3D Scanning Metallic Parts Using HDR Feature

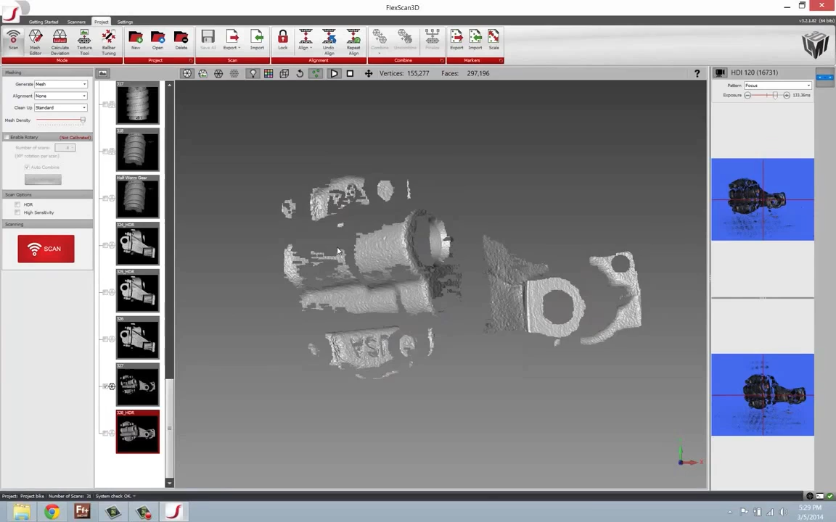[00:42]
So, before we dig into it, let's take a look at some sample scan data and how we can go about scanning to better capture these images. So, to start off, I'm using FlexScan 3D. Some people using or watching this video may be using SolidWorks, Capture for SolidWorks. So, if you have a Capture scanner, you're most likely using a Capture for some Geomagic product or SolidWorks. If you're using a 120 scanner, you will most likely be using FlexScan 3D for this particular process.
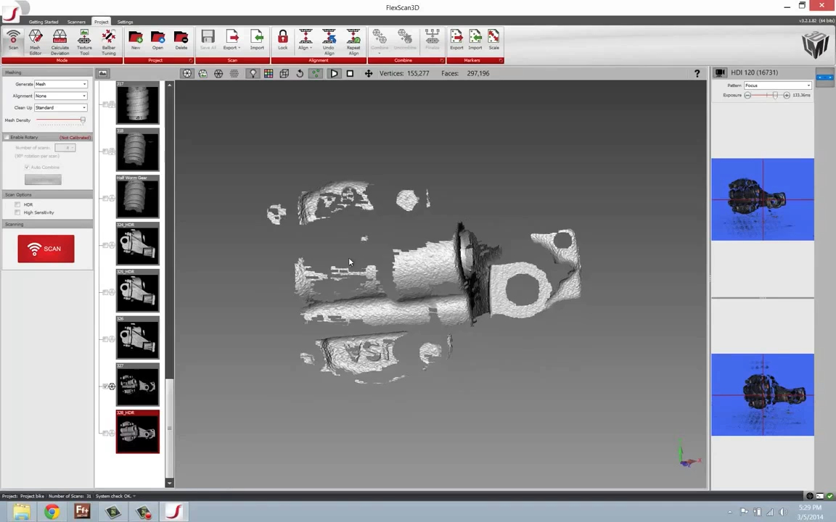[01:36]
So, to get started out, we're dealing with an oil pump. This is a small block Chevy oil pump that we'll be scanning today.
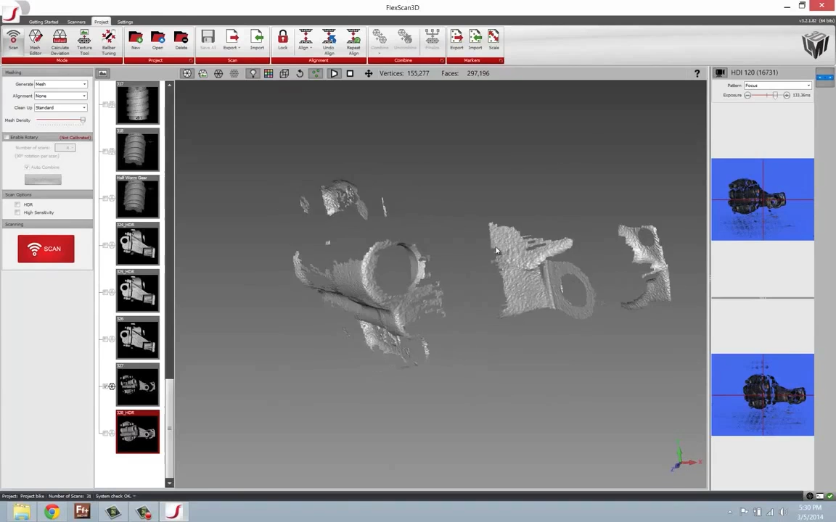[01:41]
It's got a fairly shiny cast metallic surface. So, it's still within the realms of scanning for the scanning system. When you're getting into scans that are with a shinier metal, say a machine surface,
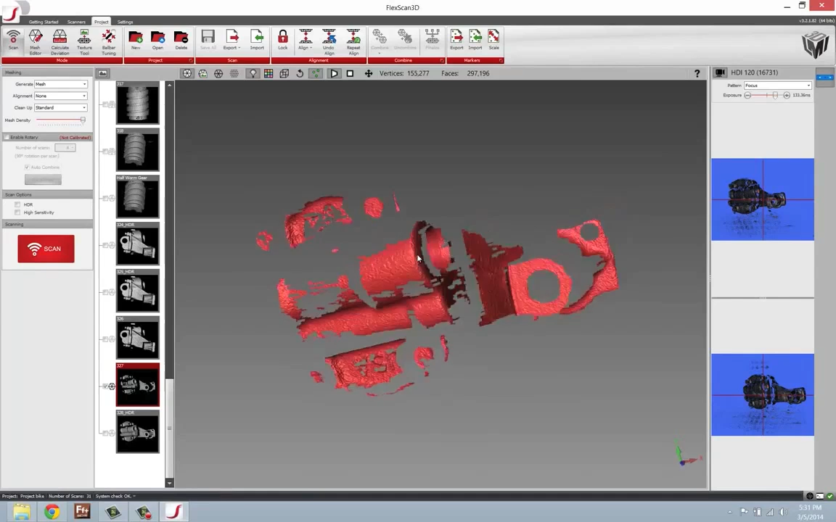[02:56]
we can see this is a before HDR shot and the type of data that you will get.